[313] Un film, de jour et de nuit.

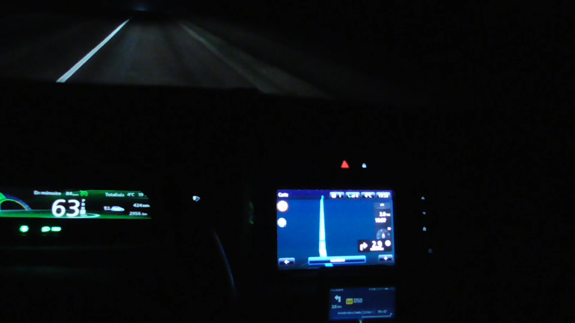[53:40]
alors vous m'excuserez les citadins lui tiens par contre c'est rien et
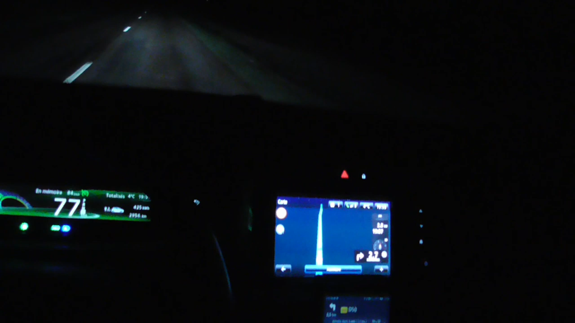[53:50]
c'est vrai que moi je roule rarement en longue portée sauf là sur des routes comme ça parce que bon il peut y avoir des bestioles il peut y avoir des trucs et sur la grande nationale que j'ai pris l'axe nationale je ne mets pas en longue portée c'est tellement belle la route qu'est-ce qui va me gêner là-dessus ? rien oh non il n'y a pas de problème